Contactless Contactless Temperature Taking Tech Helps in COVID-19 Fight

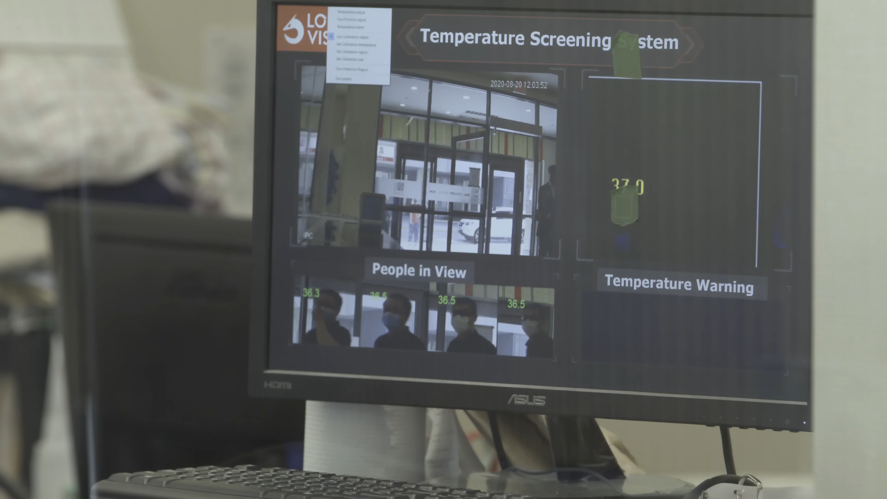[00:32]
and it can be measured by multiple people at the same time. We received a lot of positive feedback and compliments from our visitors and users,